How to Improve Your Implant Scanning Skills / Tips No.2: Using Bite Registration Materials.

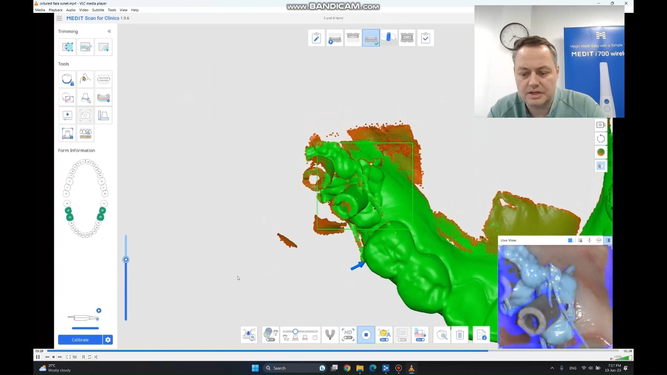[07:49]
As you can see, I completed the missing data.
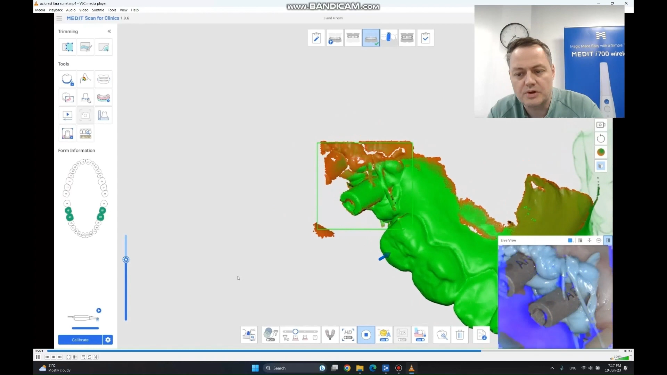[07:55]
And now I am going forward on every angle to get the scan bodies. You can see, in this live case, how easy it is to take the depression. It's going very fast. It's hardly even stopping. I already have a big part of my scan bodies here.
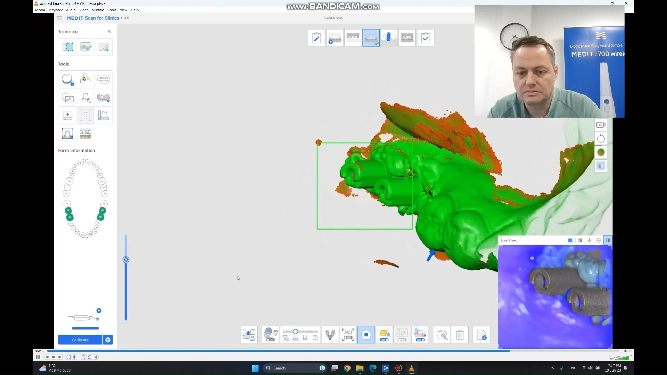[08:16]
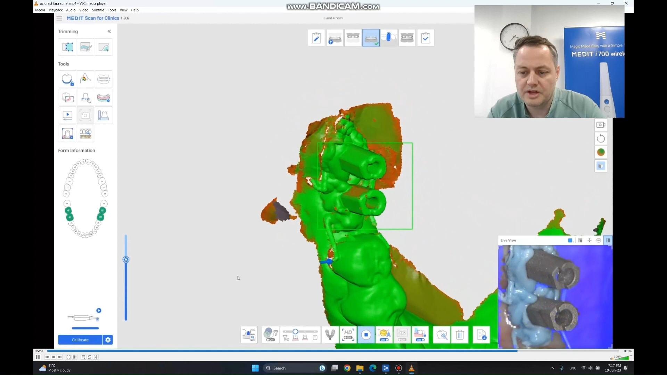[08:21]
You can get them from every angle because the scanner has sufficient data not to stop when we do this.
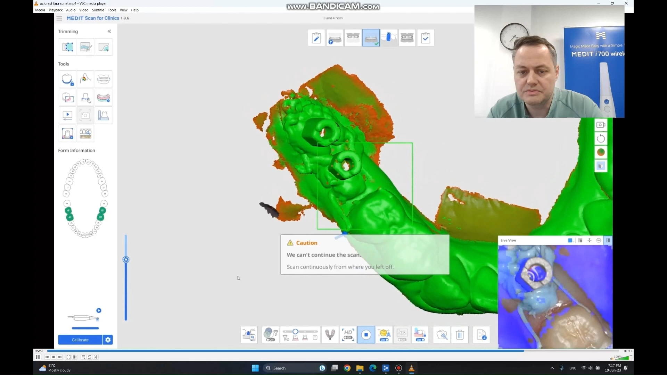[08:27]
You can see a little bit
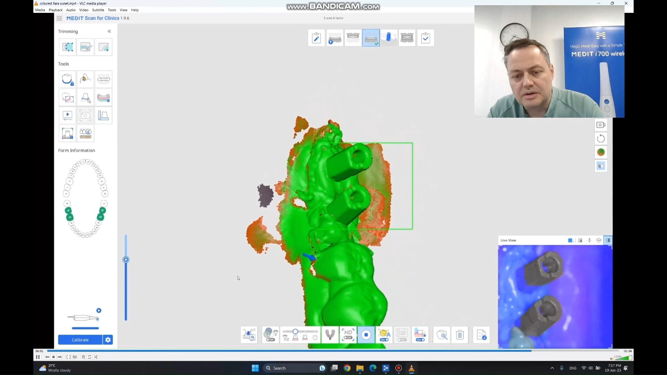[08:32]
of cloud points that are hovering over the scan bodies.
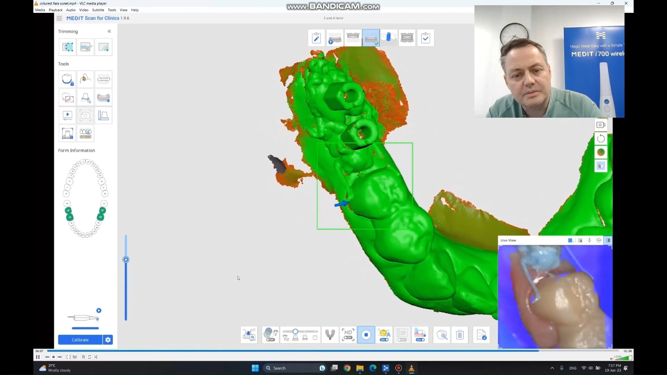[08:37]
But as we are going to stop,
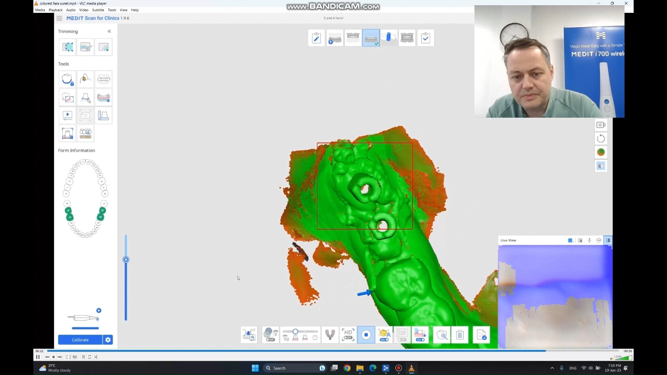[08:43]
the software is going to remove them automatically.
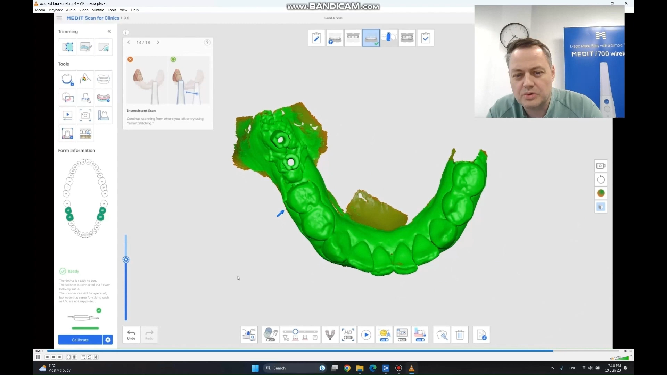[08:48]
And now we are going to go forward on the left side.
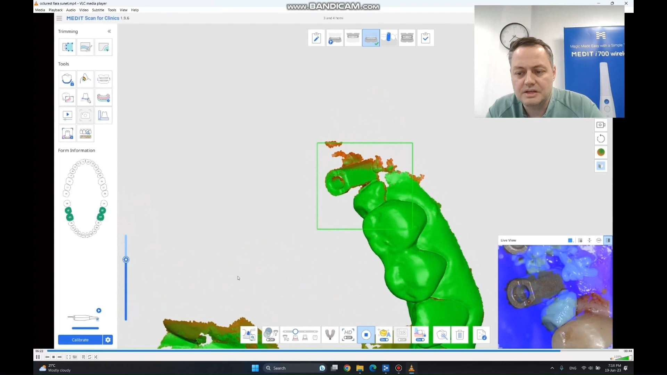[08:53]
As you can see, the tissues are a little bloody. But because this material is very dense,
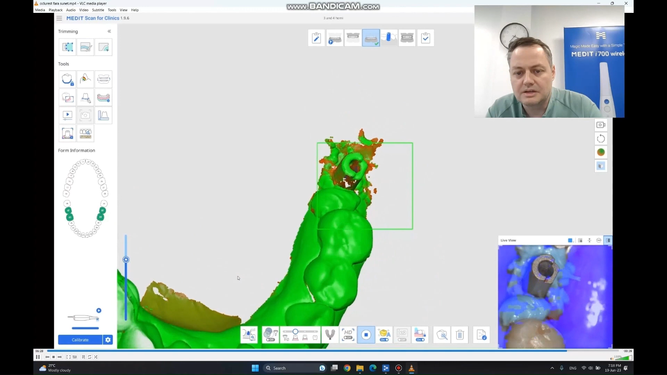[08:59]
that little bit of drops of blood is not going to
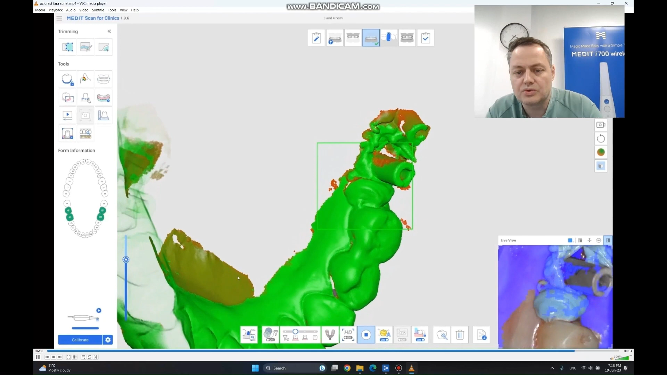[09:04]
do anything to hinder our impression and our precision.
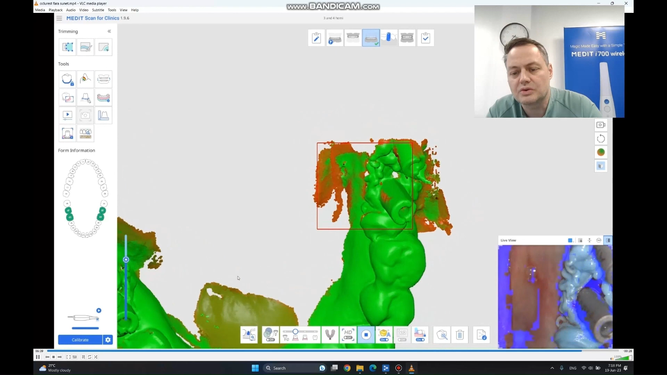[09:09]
So you can already see, the first scan body is done. And we are going to go forward to the second one.
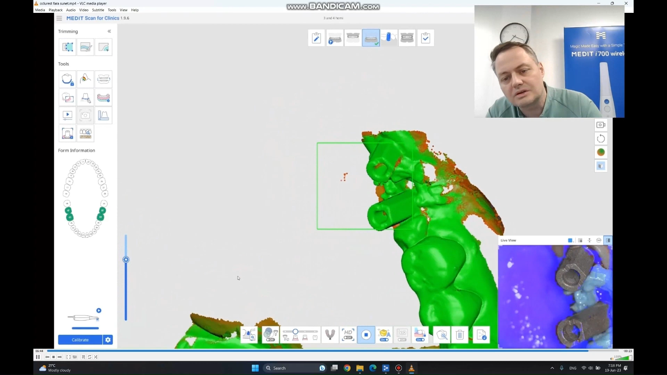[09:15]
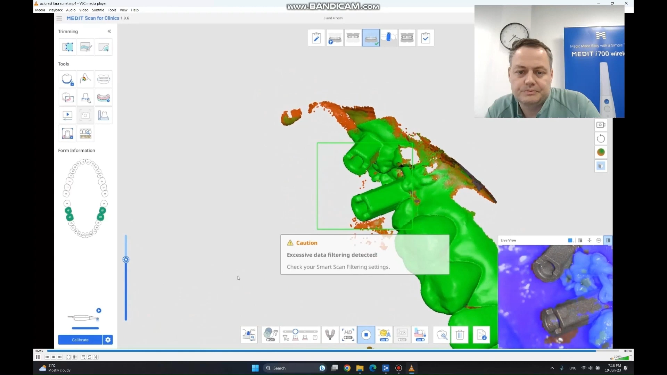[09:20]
Okay. This one is done as well.
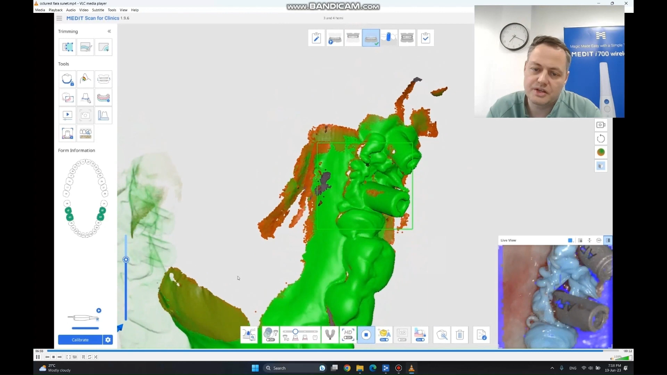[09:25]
Let's just add a little data on the knees here.
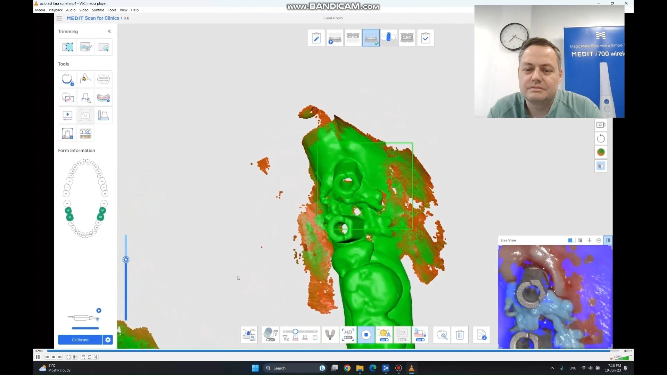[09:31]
And right now, we have also done the lower jaw.